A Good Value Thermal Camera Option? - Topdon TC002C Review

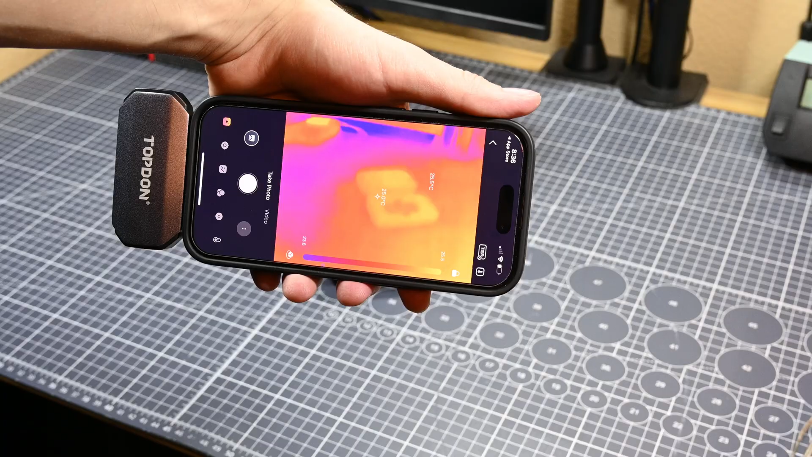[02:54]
And so, with the thermal camera plugged into my phone and working properly, I started looking at things around my room with it to test it out. One of the first things that I took a look at was the control box for my filming light system, as this is basically a 3-channel DIY PWM LED dimmer circuit,
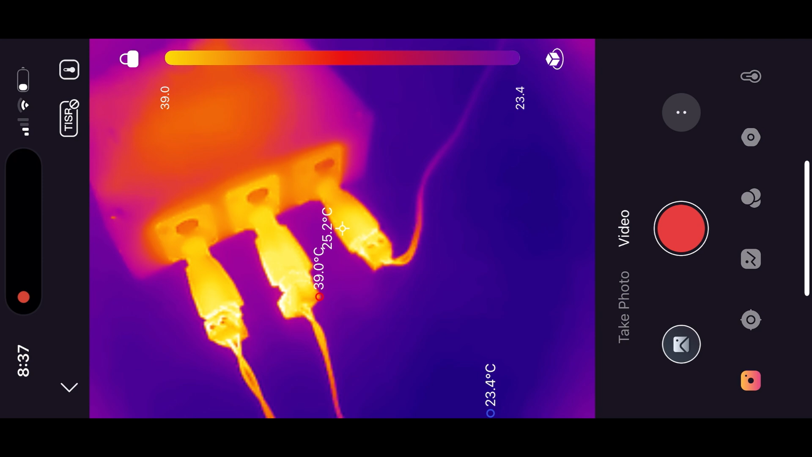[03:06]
On screen: spot 25.2°C, max 39.0°C, min 23.4°C
and it's completely passively cooled, because I didn't think that any part of it got hot enough to require cooling.
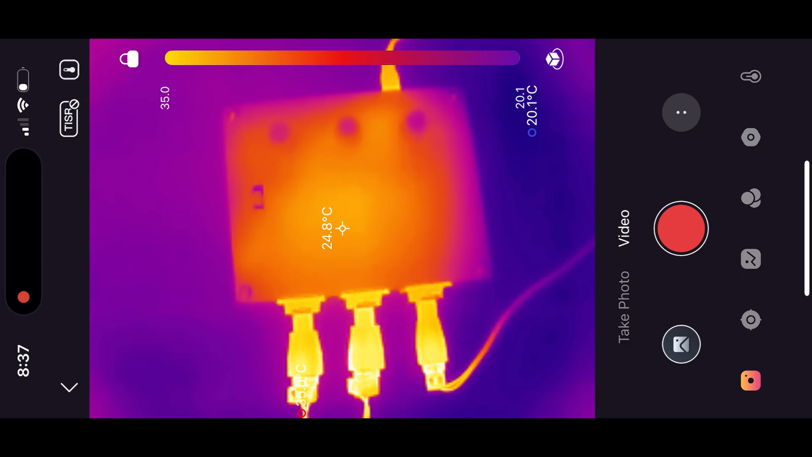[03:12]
On screen: spot 24.8°C
However, I've not really been able to verify this properly, and so, I chose to have a look inside.
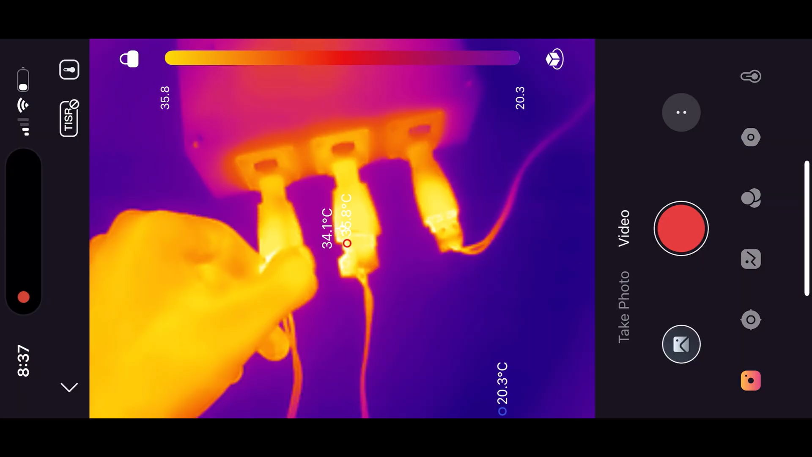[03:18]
This is where one of the things that I really like about this camera is noticeable. It has a pretty high resolution. Topped On markets the resolution as being 256x192 pixels,
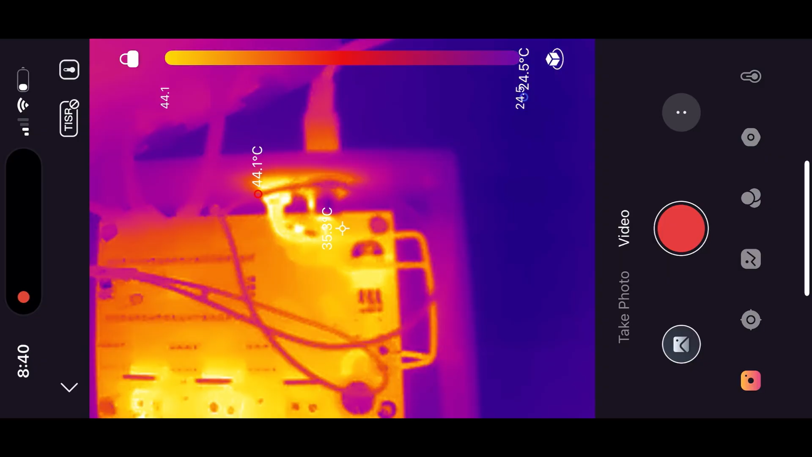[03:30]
On screen: max 44.1°C
and there's also a super resolution mode that I'll try out later that's supposedly 512x384.
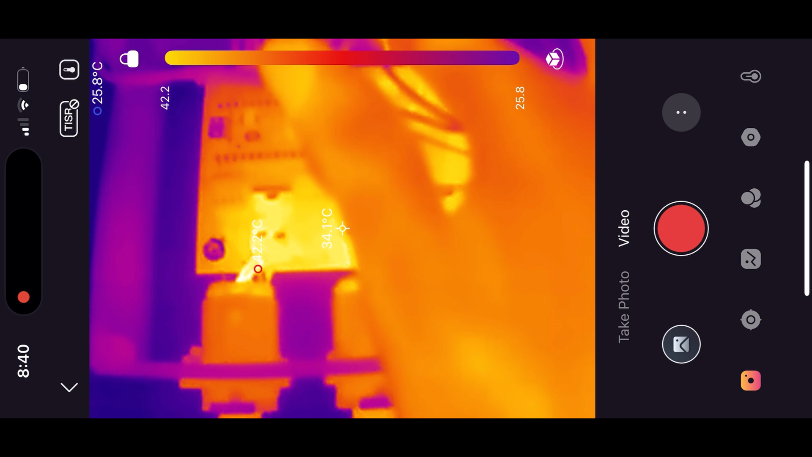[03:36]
Anyway, I was able to look at the control electronics in here and see that they were all about as hot as I expected. The given temperature readouts in the app made it super easy to figure out if the things that showed up as being the hottest in the frame were actually hot enough to be of concern, and most of them weren't. The MOSFETs weren't that warm, most of the connections might have been a little bit warm,
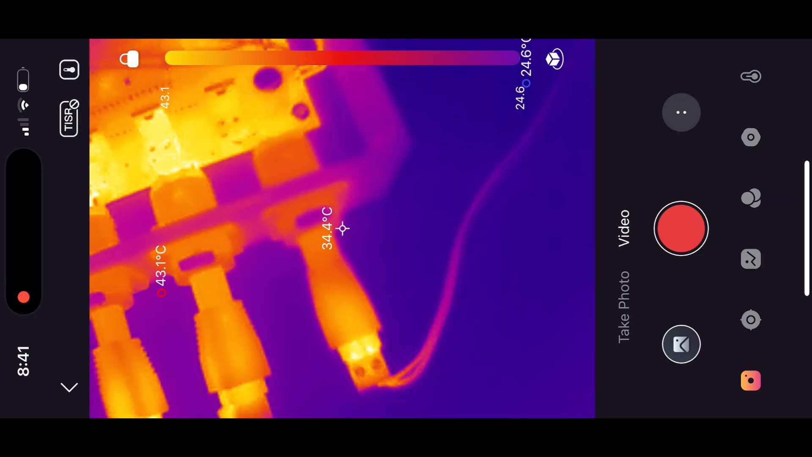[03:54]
On screen: spot 34.4°C, max 43.1°C, min 24.6°C
around 42 degrees Celsius, but it was nothing that was really worth being concerned over. The only thing that was a surprise, and a minorly concerning one at that, was that the terminals of the on-off switch were sitting at about 51 degrees Celsius, which is way higher than I thought they'd be. Maybe I underspecked the on-off switch a little for this device, and maybe it's not rated for the amount of current that's actually being drawn through it. I might have to look into that later. I then moved on, and had to look at some of the other things in my room, after playing with my body heat on the work map for a little bit, which I found quite entertaining.
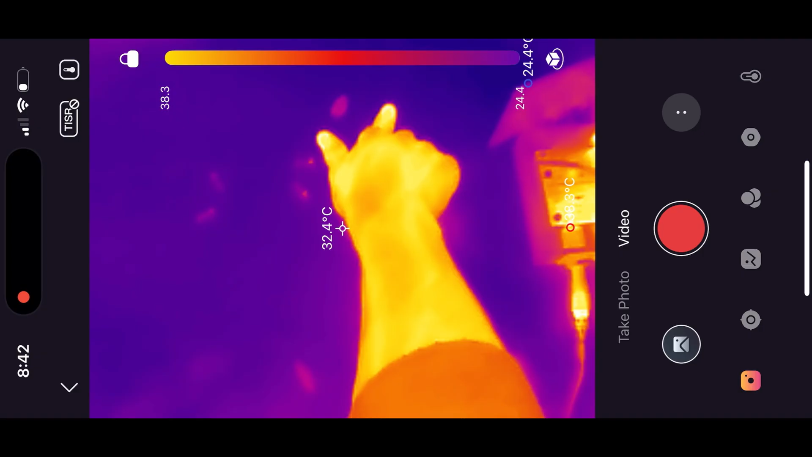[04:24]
On screen: spot 32.4°C
I could see the temperature of my LED filming lights, to make sure that they weren't getting too hot.
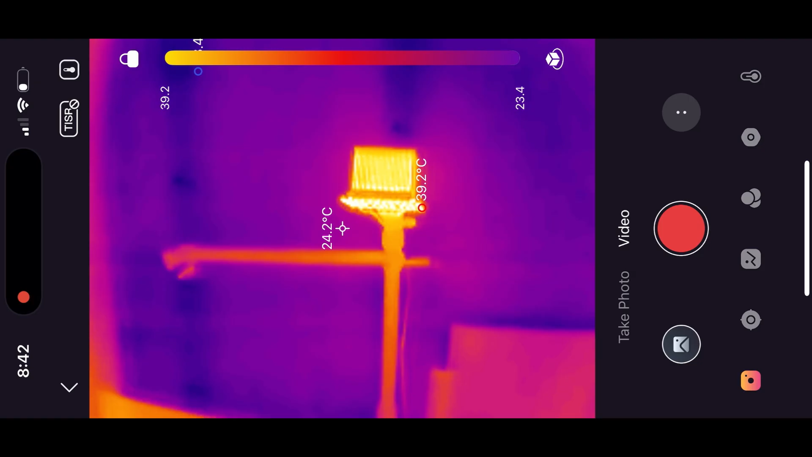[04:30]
On screen: spot 24.2°C, max 39.2°C
Even the top one, which doesn't have a cooling fan on it, wasn't exceptionally warm, and that was good to see. I then went over to my desk, and had a fun time looking at how one of my pieces of rack mount gear, that lives under my monitor, was significantly warmer,
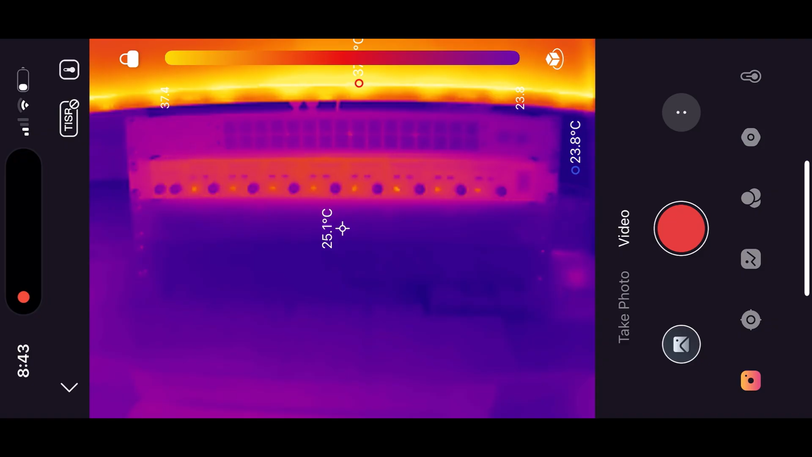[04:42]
On screen: spot 25.1°C
than both the custom macro controller I built in my last video, which sits on top of it, and the audio interface that sits below it. I then tested this thing out on another one of my projects, my DIY power supply tester.
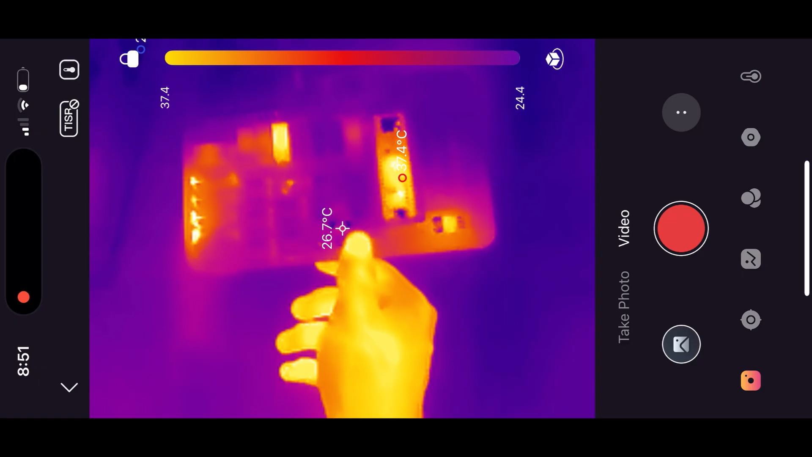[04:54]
On screen: spot 26.7°C
I plugged an ATX power supply into it, and ran a loaded test on that power supply.
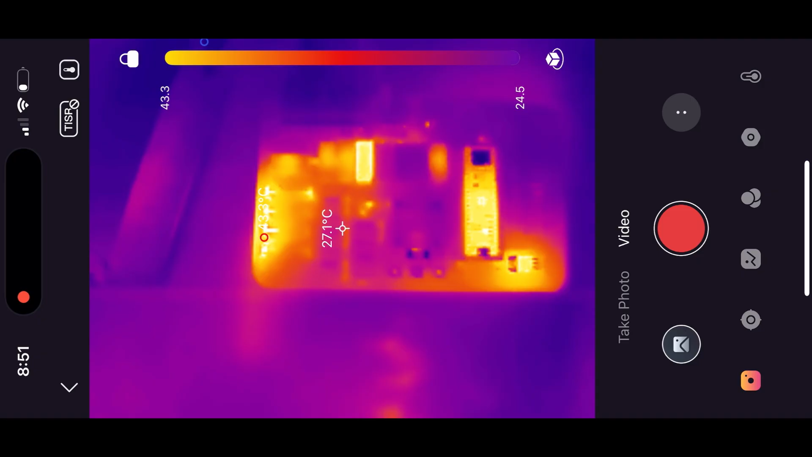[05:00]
On screen: spot 27.1°C
Then, I was able to see the MOSFETs and power resistors, that corresponded to the voltage rails that were plugged in, heat up, and I thought that was really fun. I also liked how I could see the core of the ARM CPU, on the Teensy 4.1 microcontroller, heat up immediately after switching the device on.
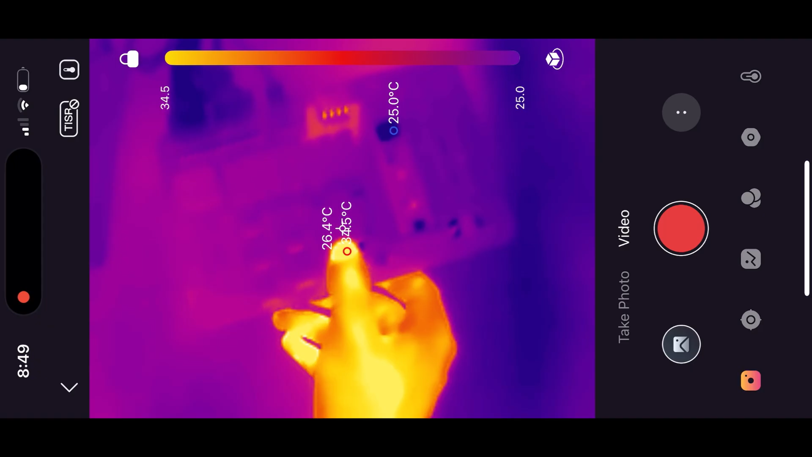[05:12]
On screen: min 25.0°C
I enjoyed looking around my room at my electronic devices, and previous projects, seeing how they looked in the thermal view. I also thought it was pretty cool how I could see my footsteps when I walked around the room, as the heat from my feet had transferred into the floor.
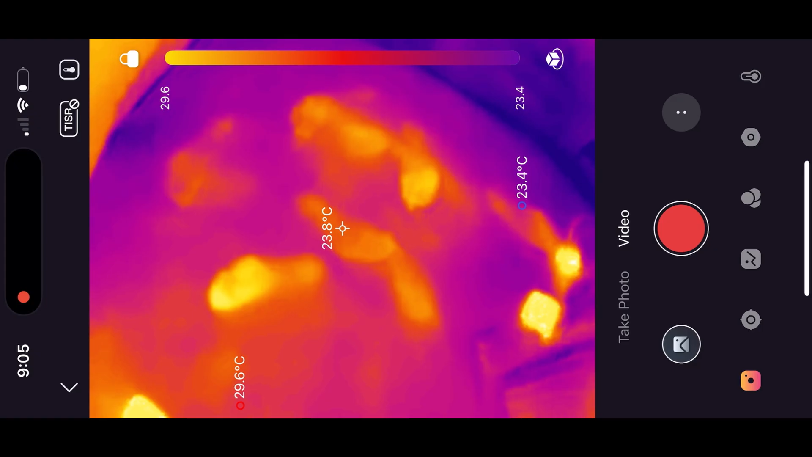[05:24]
On screen: spot 23.8°C, max 29.6°C, min 23.4°C
Moving on though, I had a quick look at my server rack, which, just like my other electronic devices, was really interesting to see.
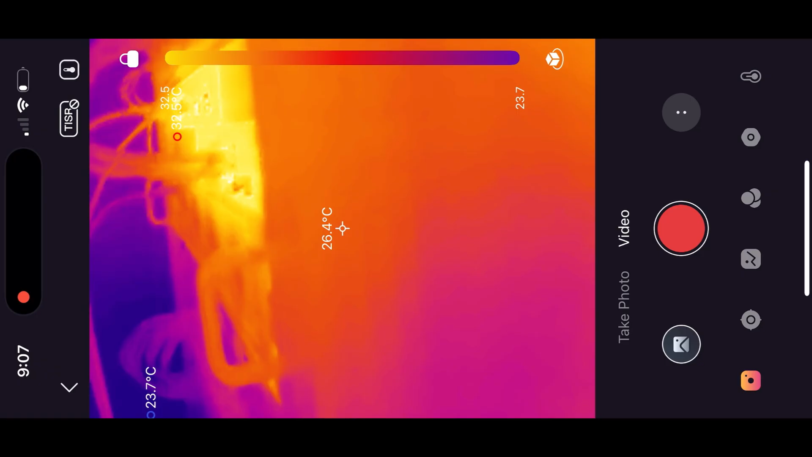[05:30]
On screen: spot 26.4°C
I could see that my network switches were the warmest devices in the front of the rack, and I could see the large amount of heat at the back of the rack.
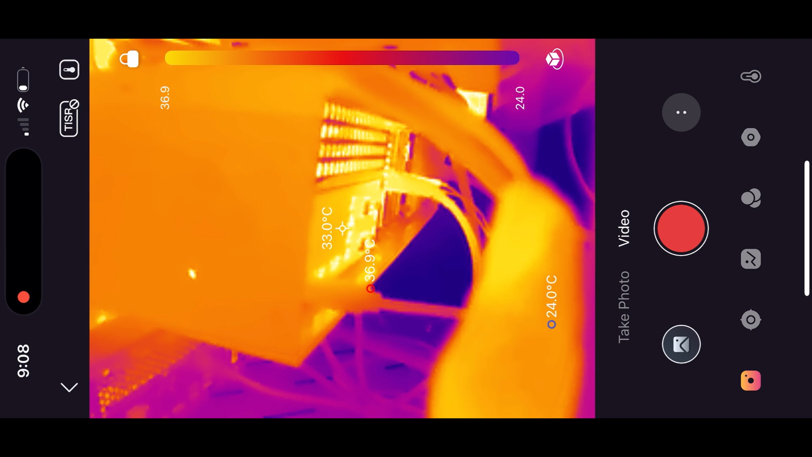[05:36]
On screen: spot 33.0°C, max 36.9°C, min 24.0°C
After this, I set up something a little unconventional to check out. I own this Loughton Audio LA320 Tube Condenser Microphone, which, as the name suggests, has a vacuum tube inside it for its amplifier circuit.